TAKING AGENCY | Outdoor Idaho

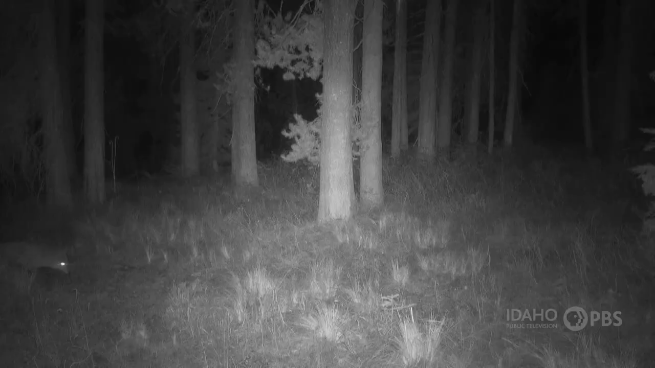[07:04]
because what we wanted to do is we want to take a very clear picture at night
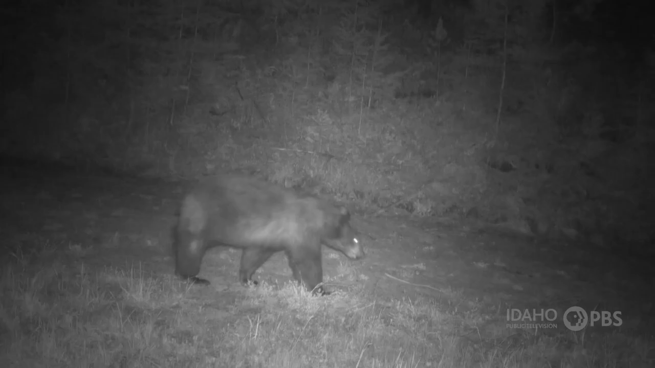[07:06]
and as things are moving quickly through and very clear pictures during the day.